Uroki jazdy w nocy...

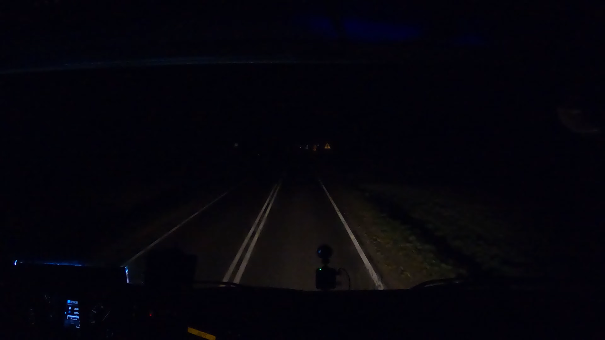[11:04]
Druga sprawa, no jaka to jest jazda po ciemku bez jednej żarówki. Widać zresztą, że z prawej strony lepiej świeci. Także miałem już poranną zaprawę, 10 minut opóźnienia na sam początek dnia, dniówki.